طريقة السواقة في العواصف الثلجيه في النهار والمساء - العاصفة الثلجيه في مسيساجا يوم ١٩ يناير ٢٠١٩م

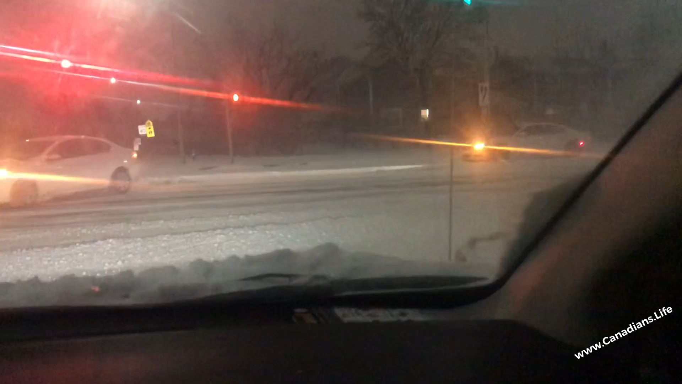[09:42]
أوكي في سيارة، تشوف الآن هناك في سيارة ماشية الآن، أوكي دفرت الإشارة مش. شوف كم ثلاثة قلابات كبيرة تنظف الشارع. شوف شوف شوف شوف
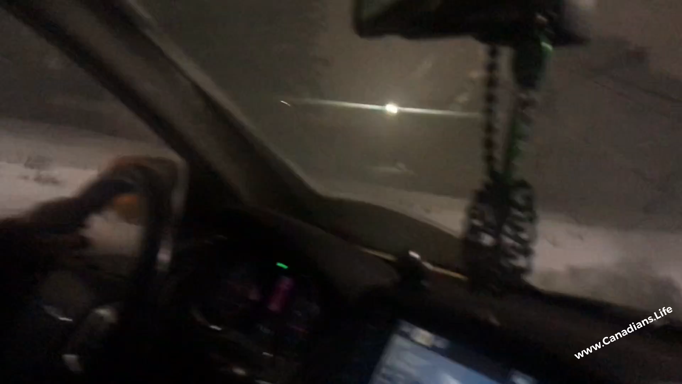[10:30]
كم؟ واحد، اثنين، ثلاثة، أربعة. كل واحد ينظف جهة واحدة. الله. وهذا أعتقد أول واحد سيارة شرطة. أو لا، أو لا، قلب لا قلب قلب واحد، اثنين، ثلاثة، أربعة.
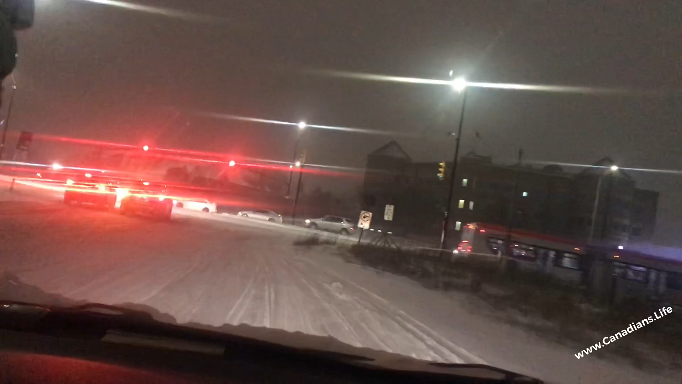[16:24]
انا اشرف على اليمين، ما في داعي اني اشوف مساحه بسيطه وامشي
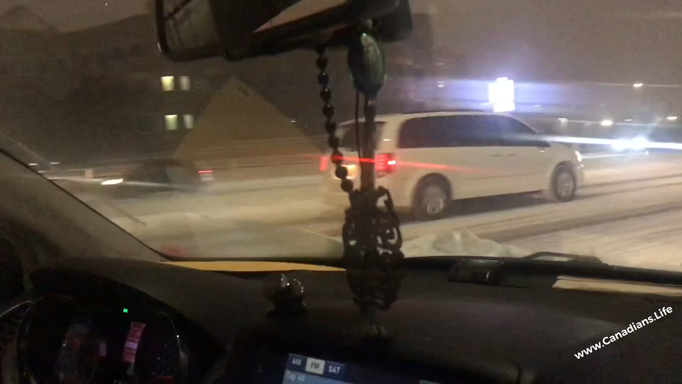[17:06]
أيوة خلص الآن هذا طبعا خط هورنتاريو، يعني 403 مع هورنتاريو، وهنا اللي على اليمين اللي هو السكوير 1. طبعا تحاول أن تشوف إذا الإشارة قد هي بتقفل، طبعا تشوف إشارة خضراء في هناك، الإشارة المشاه بيضاء، إذا شفت أنها حمرت بدأت تعد عد تنازلي وقربت من الواحد الاثنين، خلاص تحاول انك تهون السرعة لأنه بدي يقفل الإشارة ترجع لحمرة.